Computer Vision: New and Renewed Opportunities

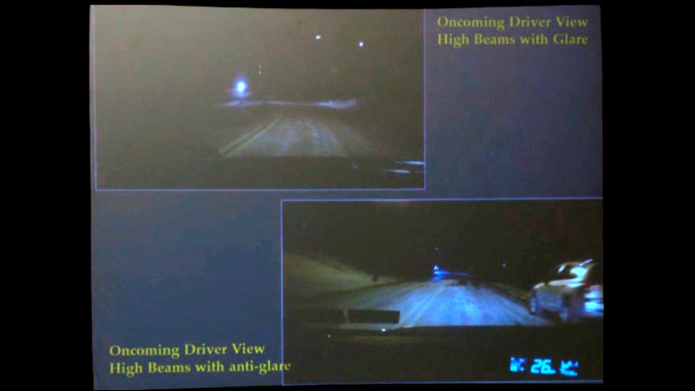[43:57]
if you turn off that capability, it looks like a high beam. But if you turn on that capability, it looks like a low beam to you.